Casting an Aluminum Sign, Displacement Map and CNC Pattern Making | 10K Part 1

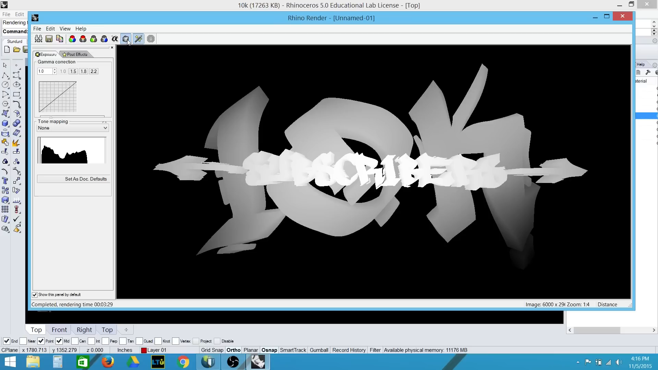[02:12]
Here you can see that the objects that are closer are shown in white, and the surfaces that are farther away are darker. I'm going to save this out as a PNG file.